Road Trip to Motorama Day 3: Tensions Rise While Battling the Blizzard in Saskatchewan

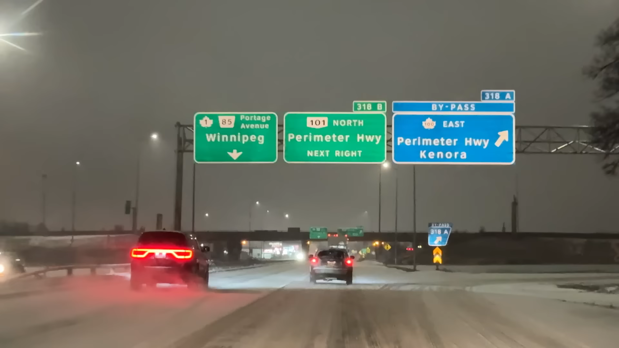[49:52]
We're in Winnipeg. Unbelievable. 5 kilometers away from the keg, from the restaurant, from glorious, glorious steak. Yes.